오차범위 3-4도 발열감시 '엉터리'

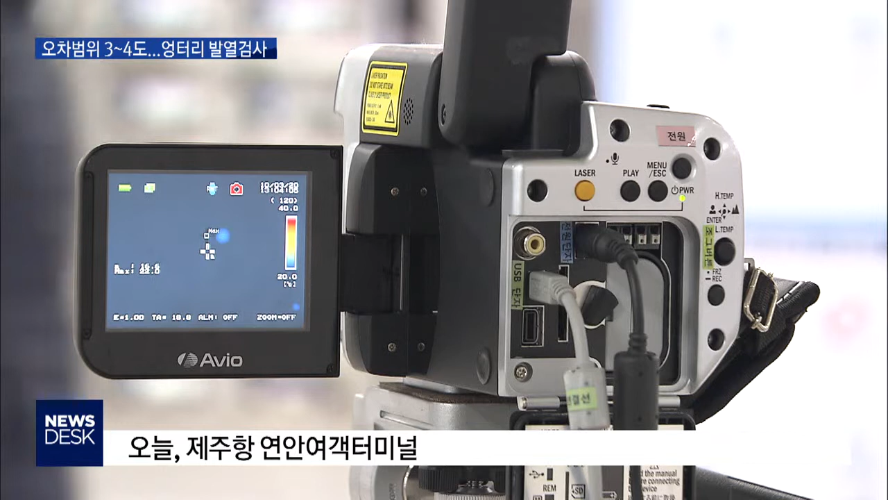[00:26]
여객선을 타고 제주에 오는 승객들 가운데 코로나19 유증상자를 걸러내기 위해 제주항에 설치한 발열감시 카메라입니다.
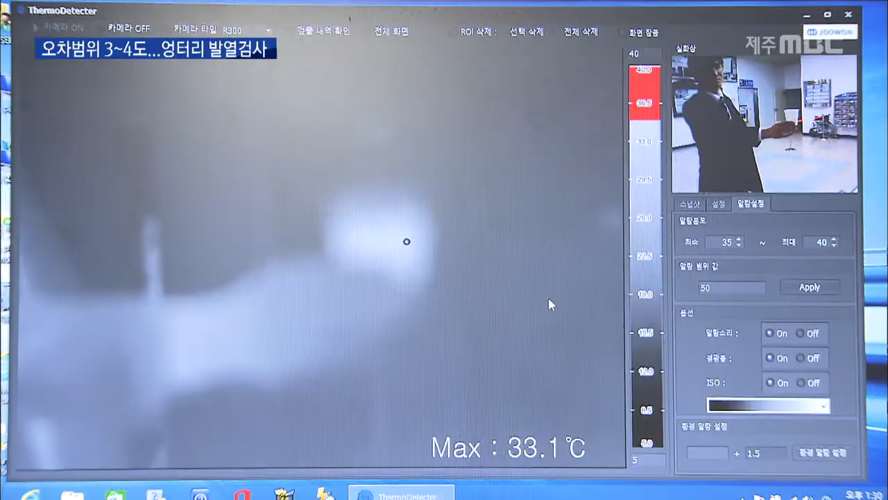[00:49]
On screen: max 33.1°C
측정값은 33도. 실제 온도보다 5도가량 차이가 납니다.